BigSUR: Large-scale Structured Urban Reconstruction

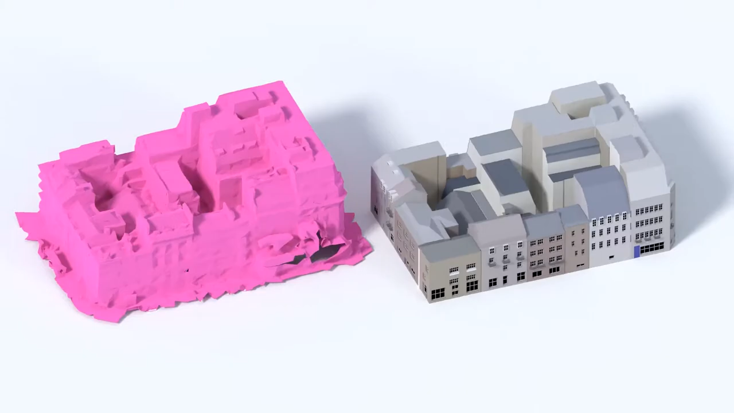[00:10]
Our system takes three inputs.
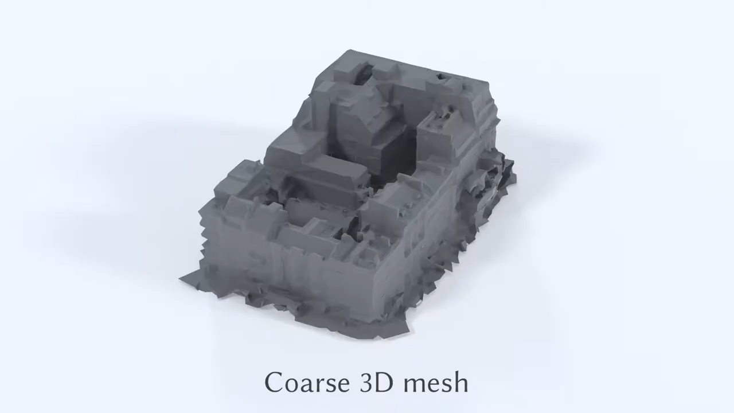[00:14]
The first is a coarse mesh. Such meshes contain noise and are often incomplete.